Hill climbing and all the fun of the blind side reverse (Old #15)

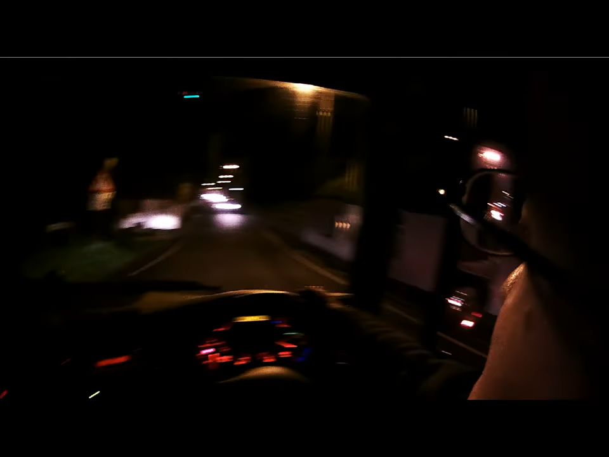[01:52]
and will anybody let me through so we've got a big hill to get up which is about 10 miles an hour all the way
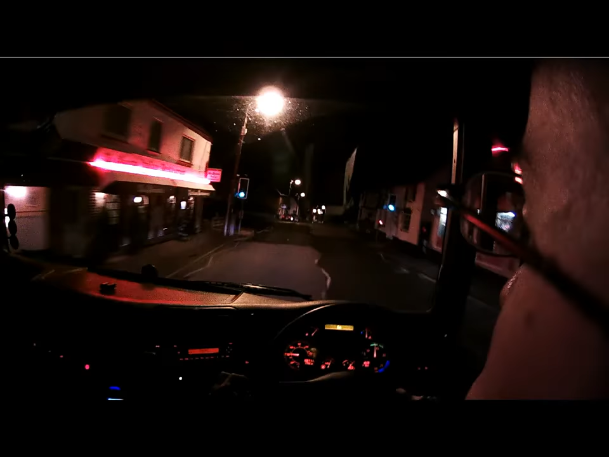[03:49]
but as of the way with most things quite a few of these deliveries are on the blind side i suppose that's why they've fitted rear windows so that it's a bit easier so here's the beginning of our hill
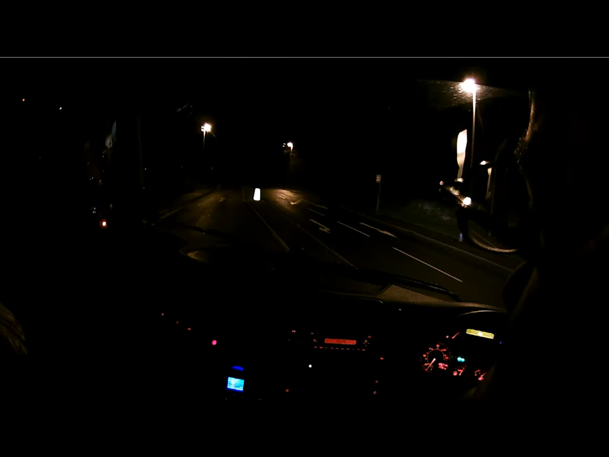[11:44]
So, after I make me way back to the left, I'll be right back. And down the hill, up another slightly less steeper one.